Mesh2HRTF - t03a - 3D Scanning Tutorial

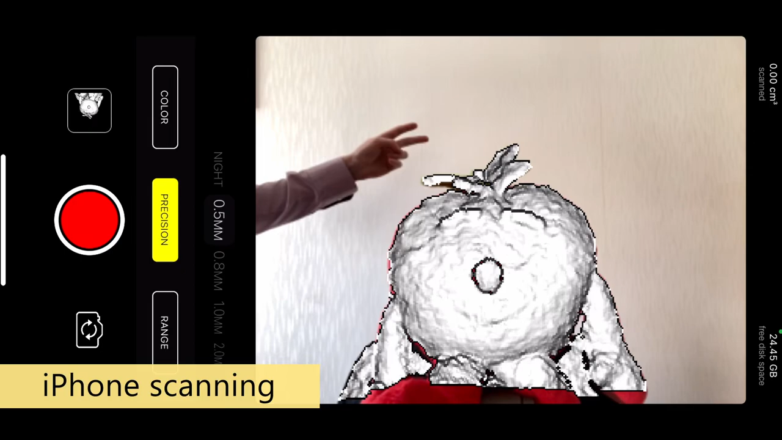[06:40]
so you can stand behind the person you are scanning and be entirely outside of the field of view.